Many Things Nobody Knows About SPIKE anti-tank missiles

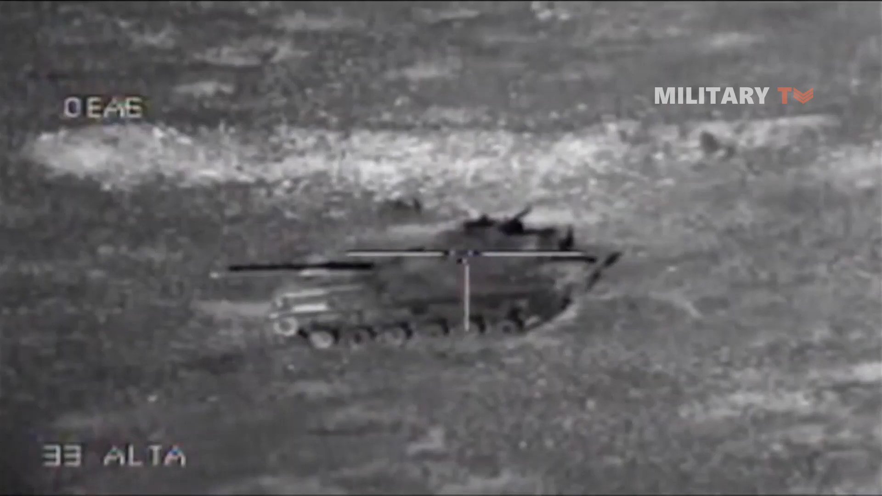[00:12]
Amidst the ongoing global arms race, the Spike family of anti-tank missiles has become a popular choice for armies seeking to enhance their firepower. Developed by the Israeli defense company Rafael Advanced Defense Systems, the Spike missile system has gained recognition for its versatility, precision, and long-range capabilities.
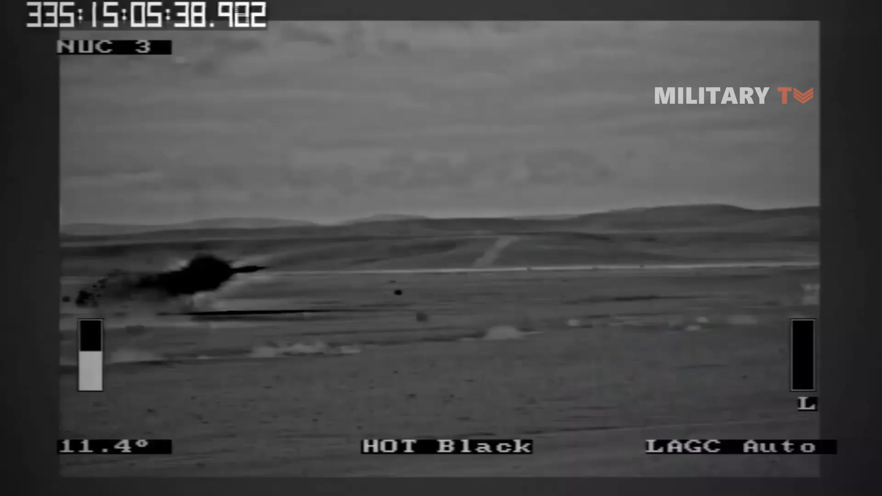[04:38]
and enables the missile to reach its target quickly and accurately. The system uses an infrared homing guidance system,
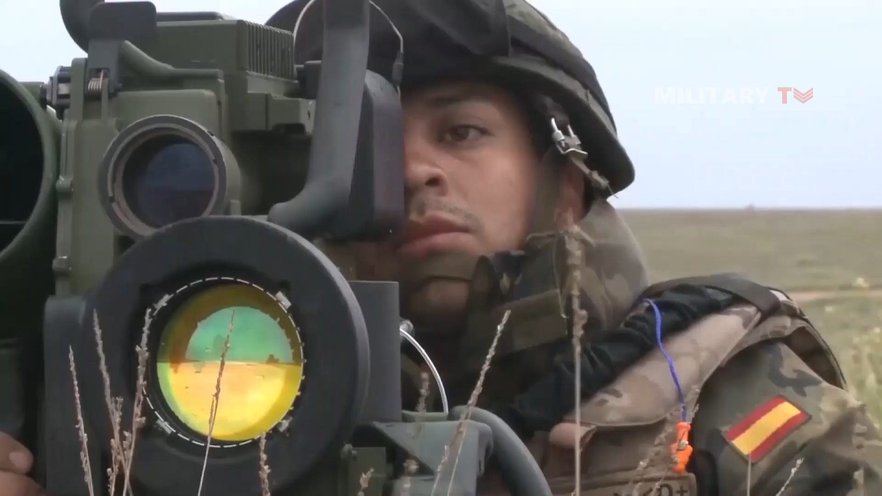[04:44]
which can be either electro-optical CCD,
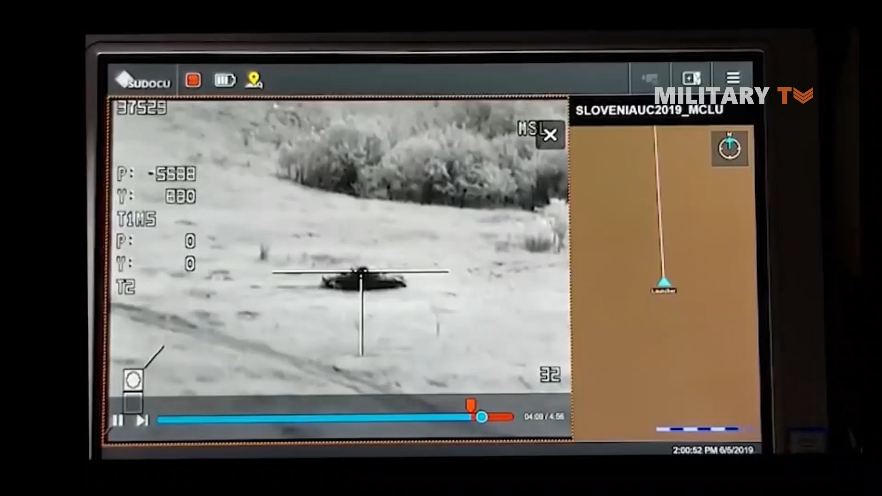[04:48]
imaging infrared, or dual CCD or IIR for passive detection of the target.
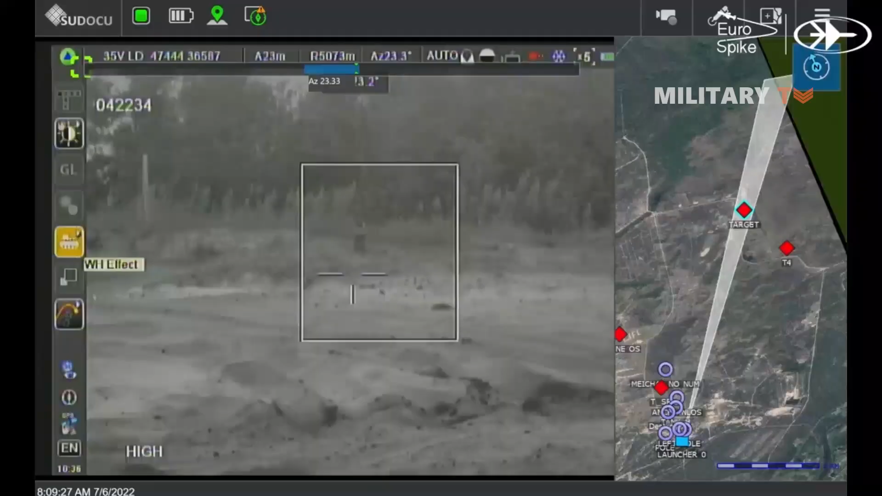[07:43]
The system also includes a novel tracker for pinpoint precision and is immune to RF jamming or GPS measures.
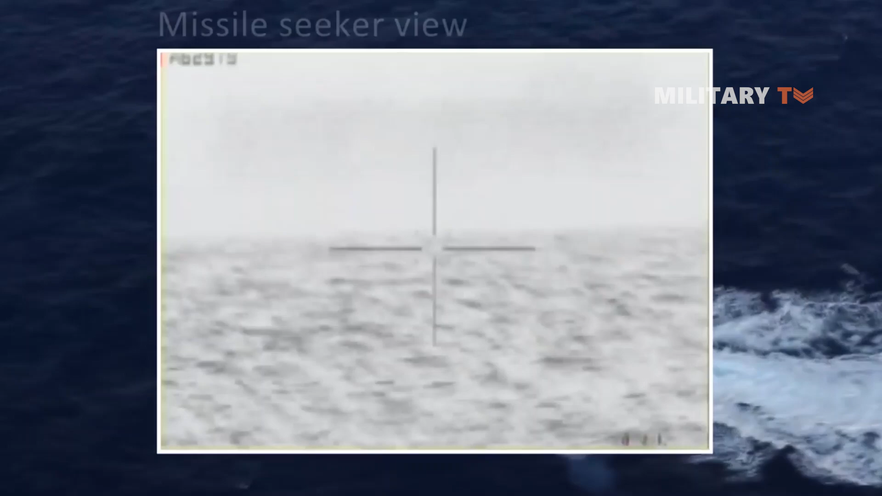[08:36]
including a multi-spectral seeker that provides high resolution imagery and advanced tracking and guidance algorithms.